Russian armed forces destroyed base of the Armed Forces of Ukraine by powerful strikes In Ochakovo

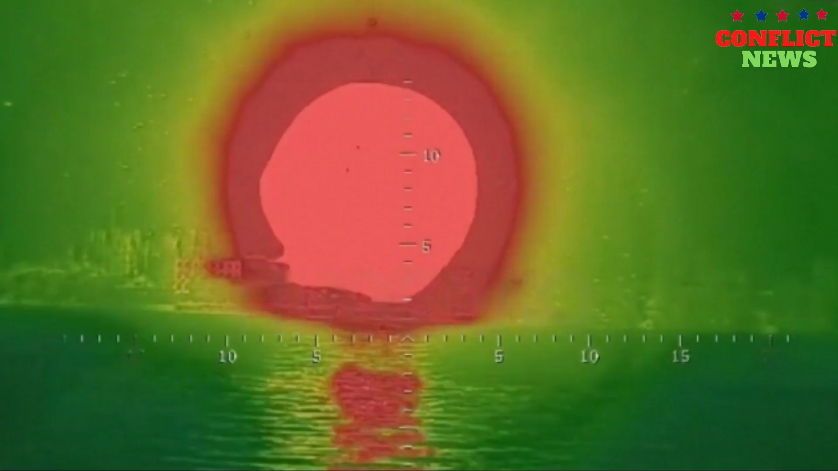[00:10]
The Russian armed forces carried out an attack on the base of the armed forces of Ukraine in the city of Ochikov, located in the Nikolayev region.